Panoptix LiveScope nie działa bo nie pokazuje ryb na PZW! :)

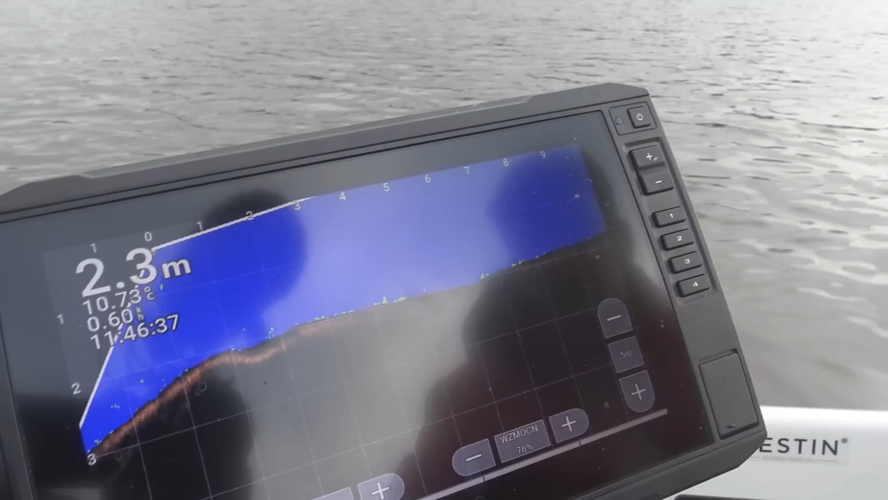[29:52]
On screen: depth 2.3 m
Tylko jest to daleko, prawda? To można sobie zwiększać dystansę odległości. I tu się zwiększa, nie? Mogę wpuścić pso przynęte, tylko bez uzbrojenia, nie? Tak, żeby nie było, że łowimy. Żeby nie było, że łowimy, to wpuszczę bez uzbrojenia przynęte. To pokażemy wam jak pracuje przynęta.
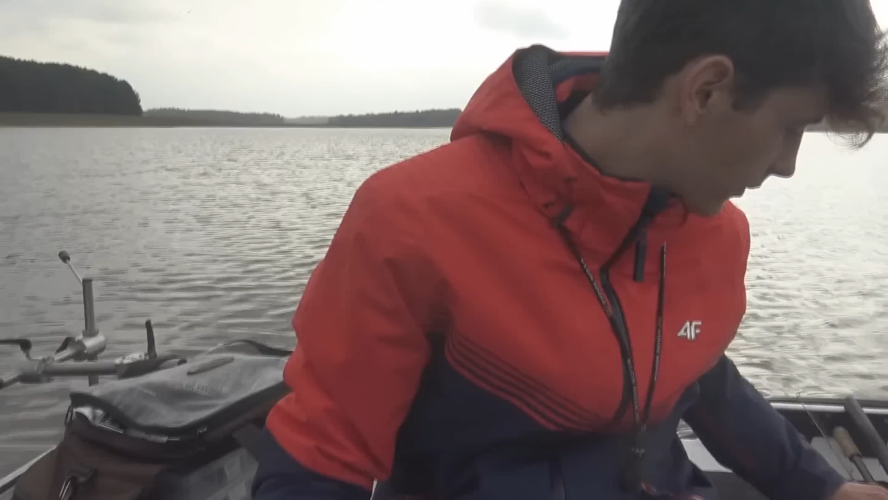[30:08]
Tu jest przynęta. Tu jest przynęta, dokładnie tak. Ty, a coś tu idzie do niej, nie?
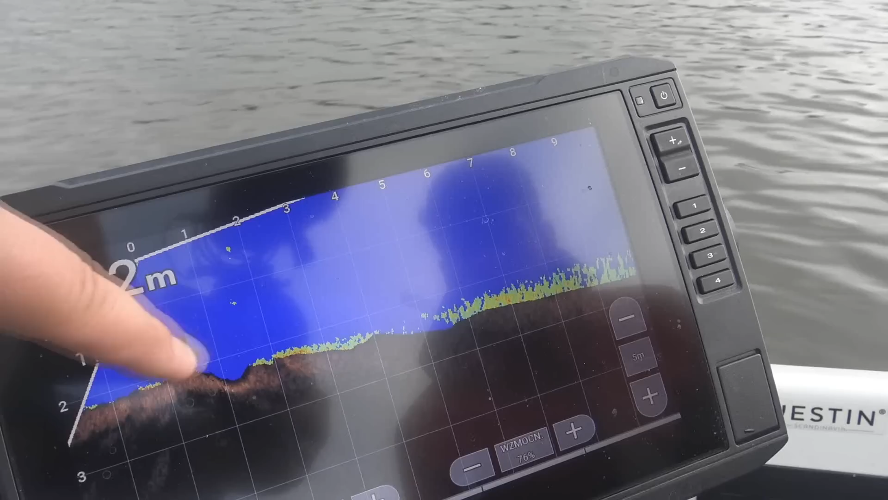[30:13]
Nie, to jest zaczep. Aha. Tylko wiecie.
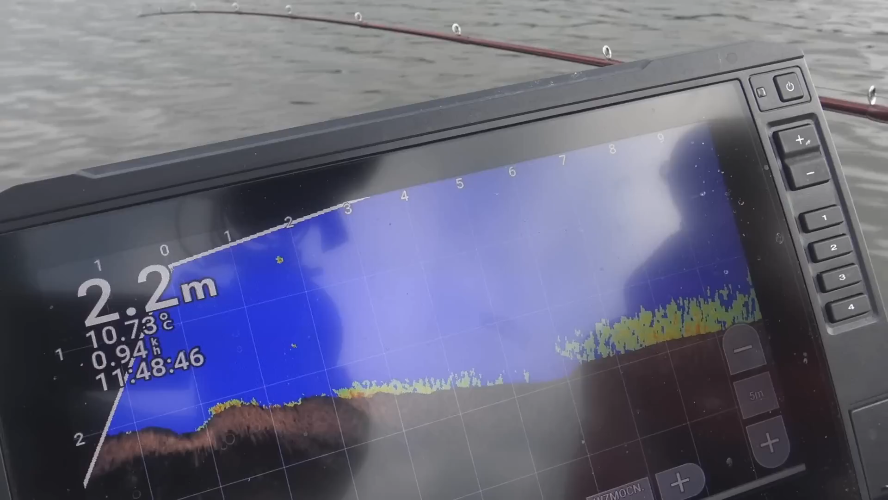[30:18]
On screen: depth 2.2 m, water 10.73°C
Problem w Panoptixie jest taki, że jest to bardzo wąska wiązka, nie? I trzeba idealnie trafić w wiązkę w przetwornik.
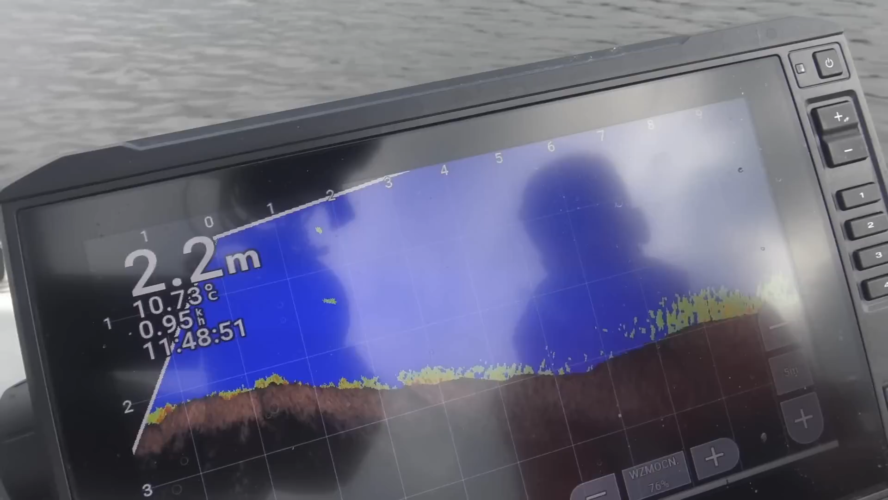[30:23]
On screen: depth 2.2 m, water 10.73°C
O. Dosyć dużą przynętę specjalnie założyłem, żeby było fajnie widać. I widać każdy ruch. Ja podbijam do góry jakby przynętą. Zobaczcie, tutaj jest wędko.
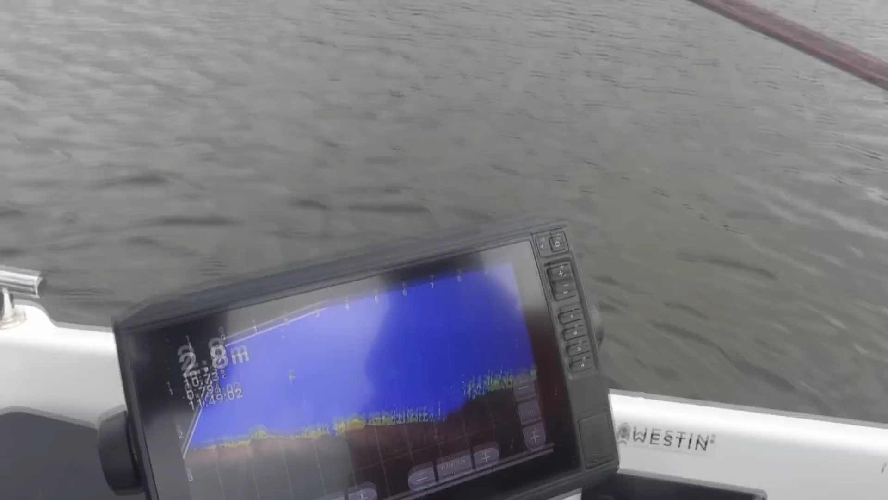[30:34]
O, ma gdzieś mieć wędkę w tle. Tak. I przynęta razem idzie do góry. Jak jakaś ryba podchodzi, na żywo wszystko widać.
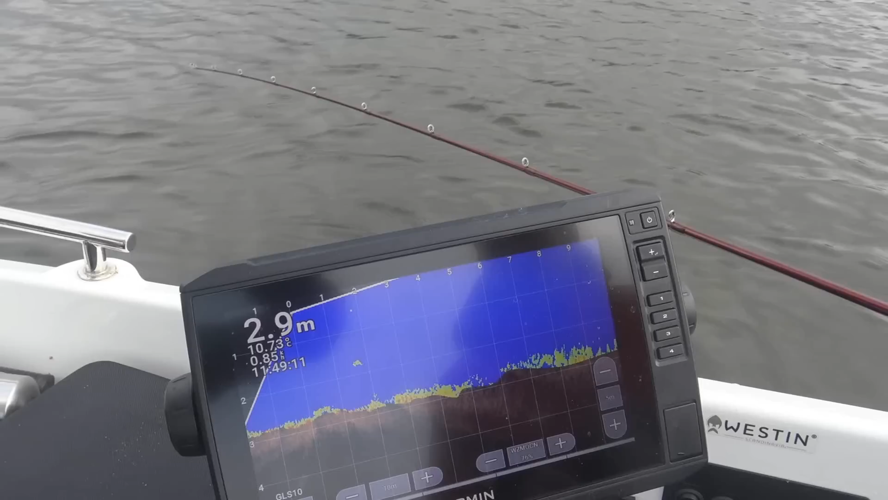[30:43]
On screen: depth 2.9 m
Kiedy jest pod przynętą, wtedy wiadomo, zaczynamy tam, nie wiem, uciekać, tam coś grać, żeby skusić ją do brania. No i wszystko obserwujemy jakby na żywo. No bardzo fajna funkcja. No to jakieś zaczepy wpływamy, już widzę. Mhm. Pasuje mi, no spróbujemy wpłynąć bardziej na głębszą wodę, tam jakieś ryby się powinno pokazać, byśmy zobaczyli jak ryba wygląda po prostu.
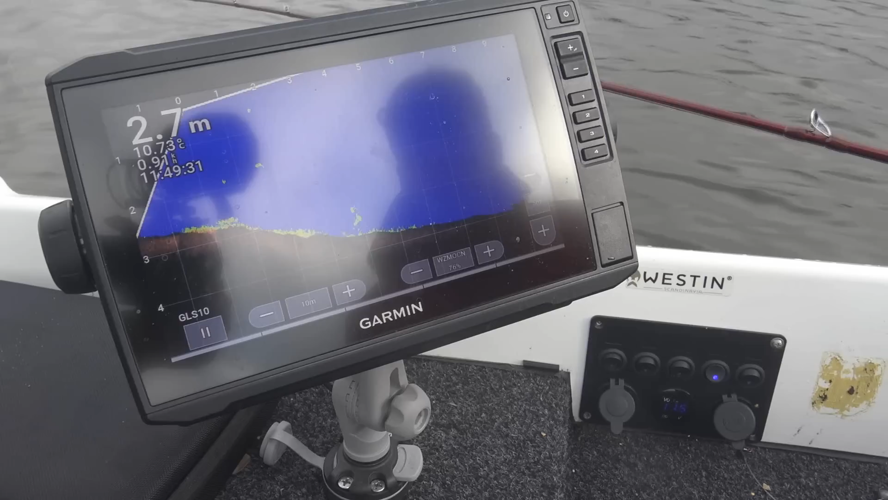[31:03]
On screen: depth 2.7 m
Ale co tutaj znajdziemy, myślisz? No, spróbujemy. Tu widzicie jak idą dwie ryby. Tu, tu są ryby.
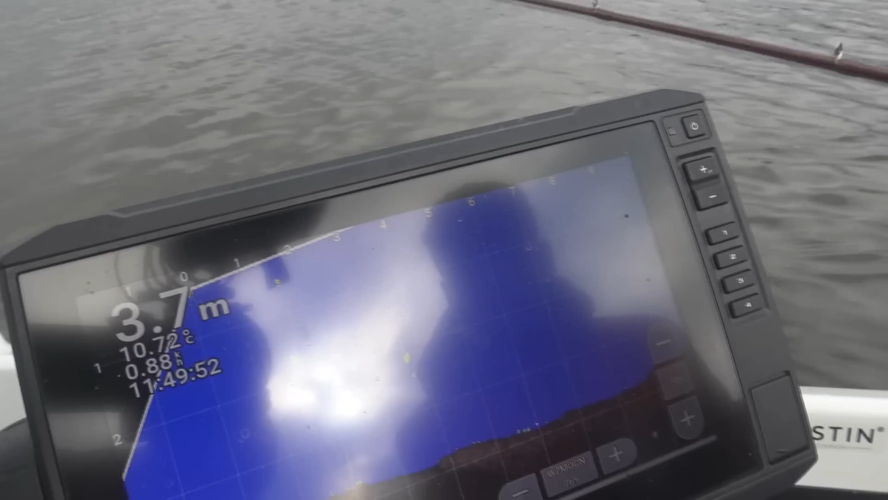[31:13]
On screen: depth 3.7 m
Tu jest przynęta nasza. Tak, tu jest przynęta. Ryby niewiele, mniejsze od przynęty są no.
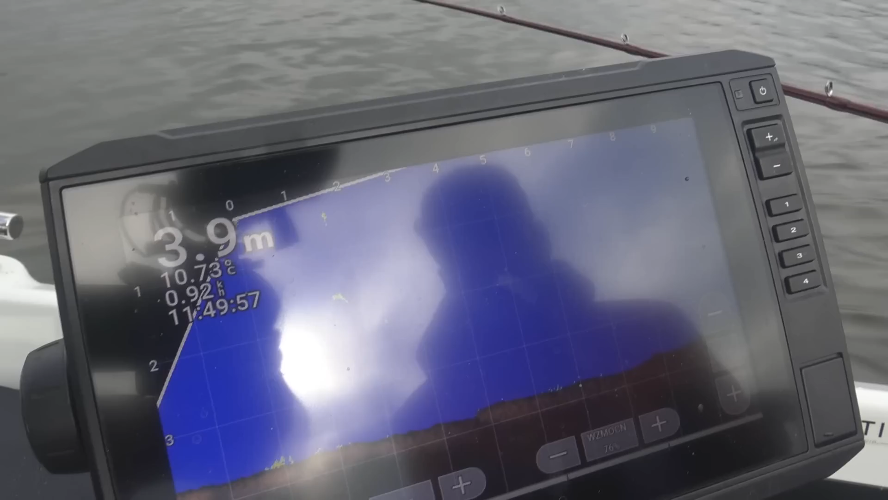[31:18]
On screen: depth 3.9 m
I przy dnie widać też ryby jak idą.
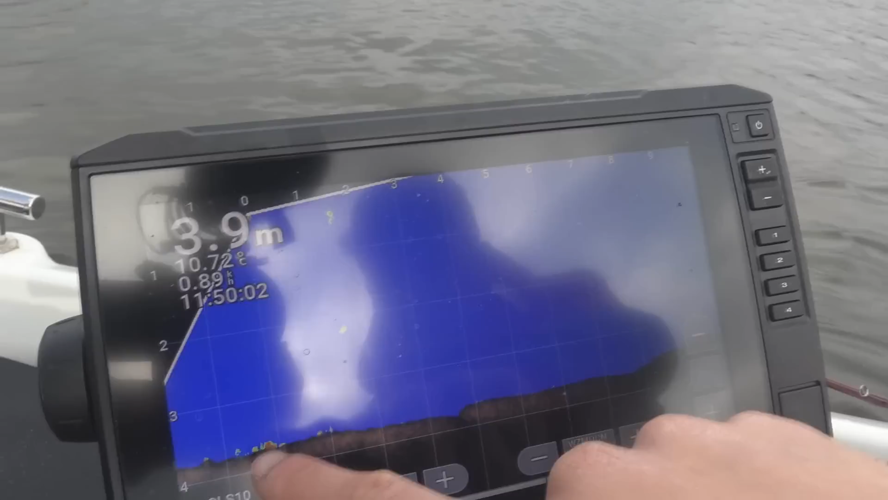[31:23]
On screen: depth 3.9 m
Widać wszystko fajnie właśnie.
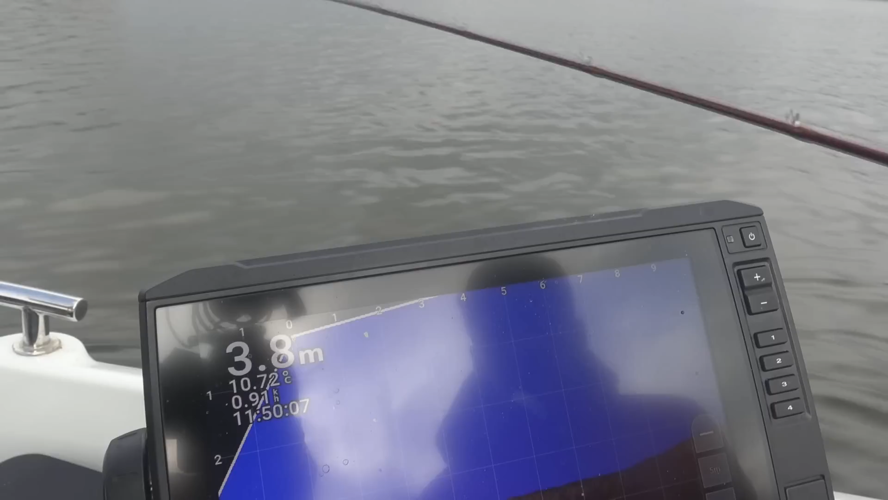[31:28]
On screen: depth 3.8 m
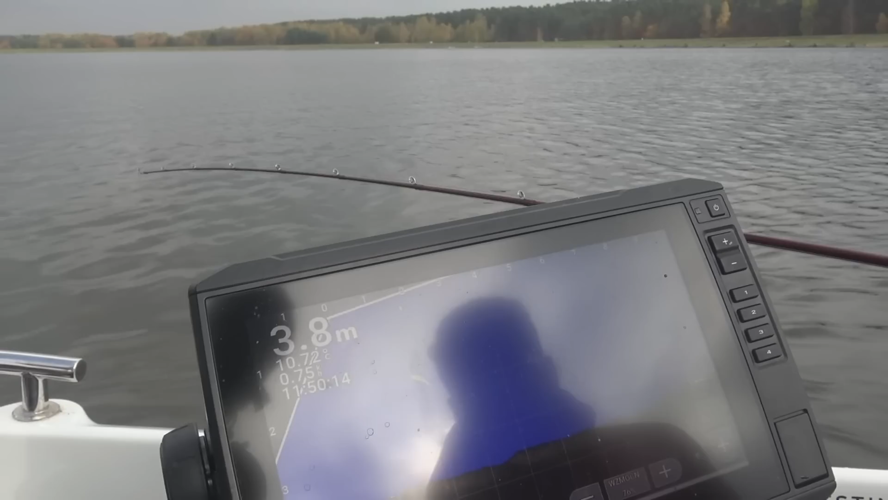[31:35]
On screen: depth 3.8 m
Patrzcie jak pięknie rysuje, bo weszło ładnie we wiązkę przetwornika.
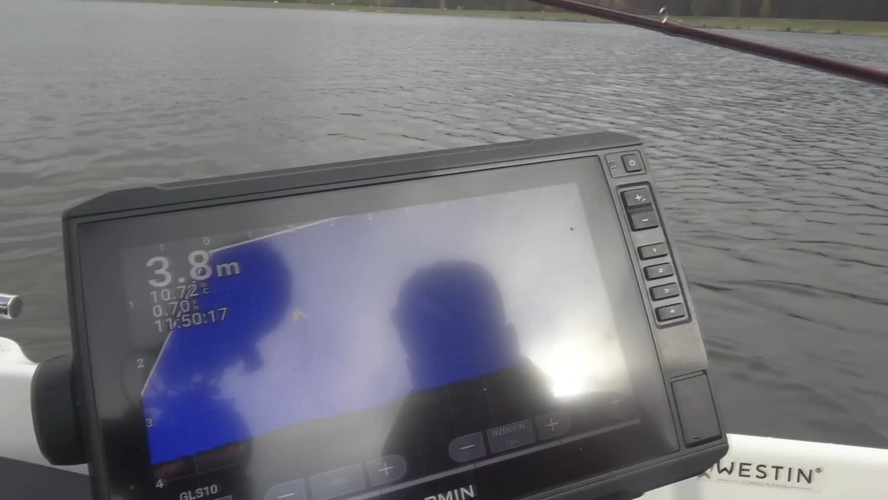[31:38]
On screen: depth 3.8 m
No. No i...
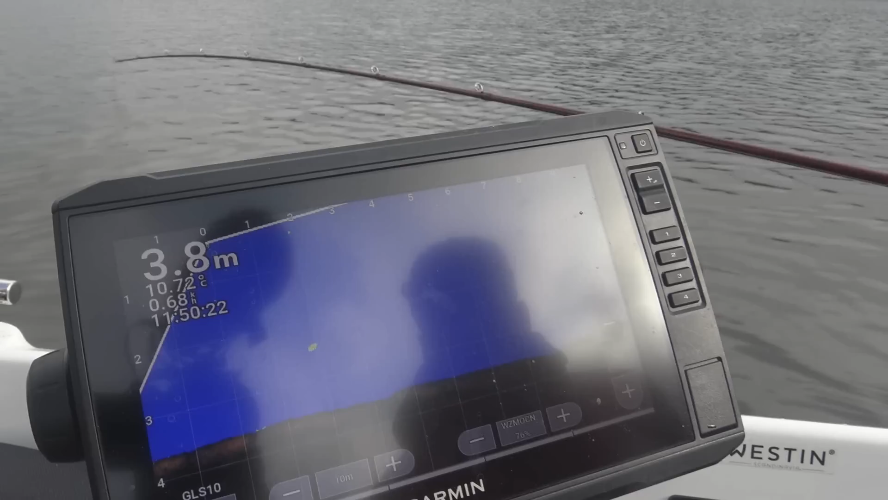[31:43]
On screen: depth 3.8 m
Tak też można łowić, nie? Tak też można łowić. Ja w tym sezonie cały czas tak łowię. Tylko to muszę być na zbiorniku, gdzie ryby są, bo tak jak widzicie tu płynę.
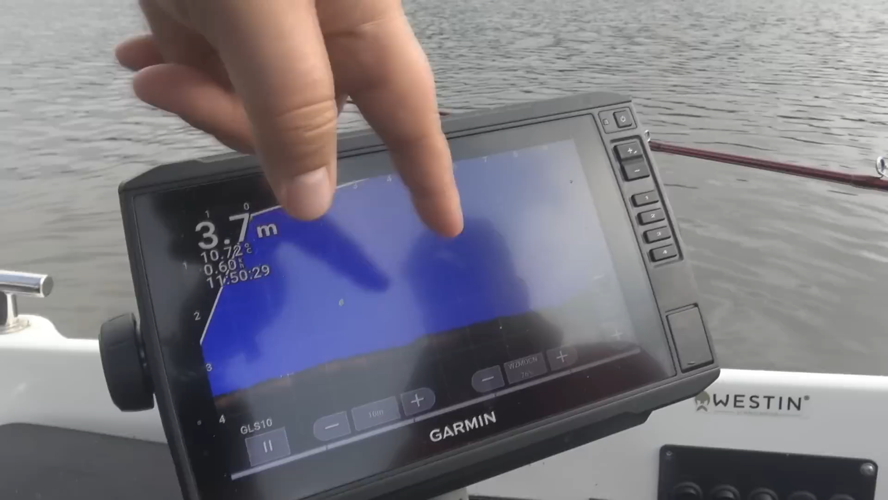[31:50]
On screen: depth 3.7 m
No patrzcie, zapamiętajcie ten widok, nie? I to jest widok naprawdę na żywo, to nie jest, że... No patrzcie, jesteśmy tutaj.
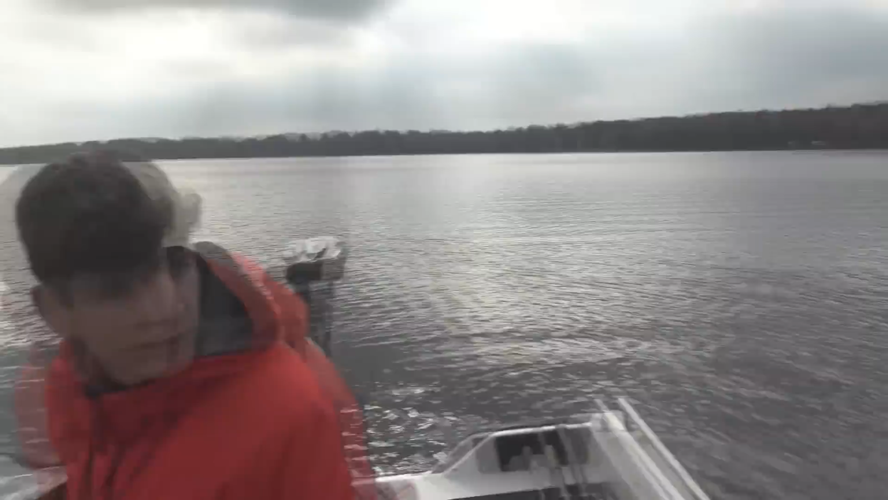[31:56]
Na środku zbiornika w nurcie też dla jasności. Gdzie...
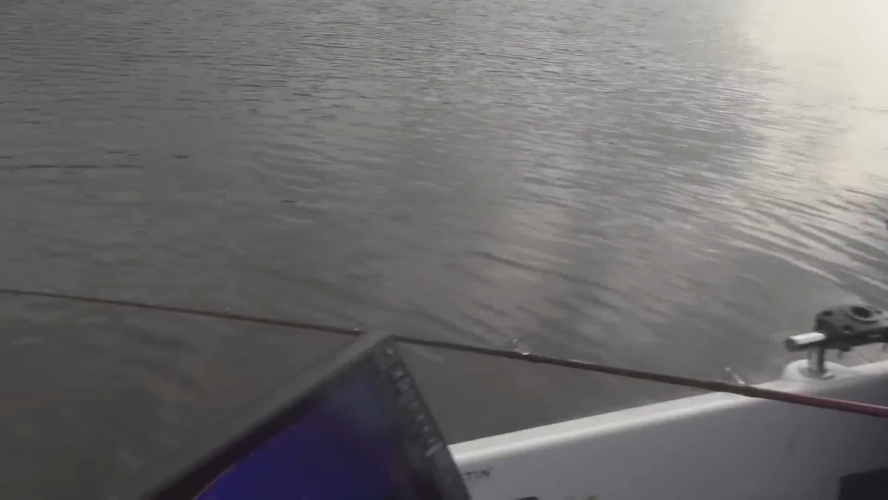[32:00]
Gdzie ryby powinny stać. Gdzie ryby powinny stać, dokładnie.
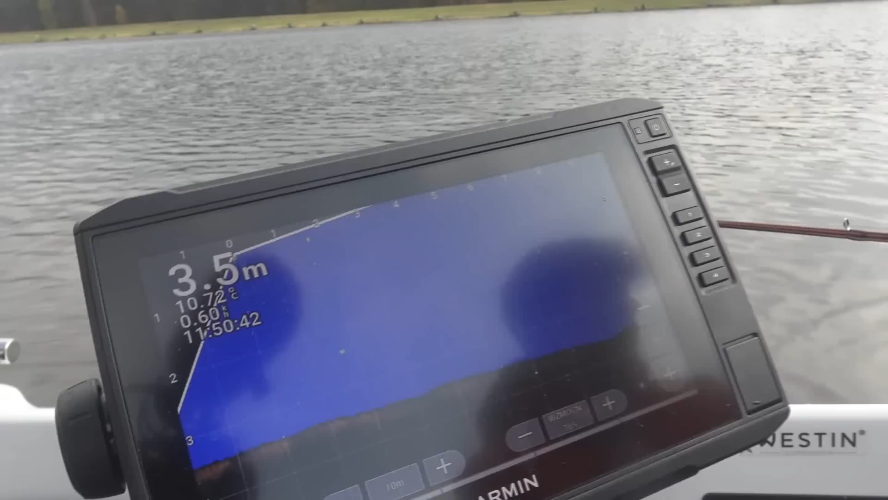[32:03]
On screen: depth 3.5 m
Mogę poszukać je, pokręcić trochę, może gdzieś tu gdzieś... O, tu jakaś ryba, bardziej w prawą stronę jakaś... Nie, to bąble, bąble idące do góry.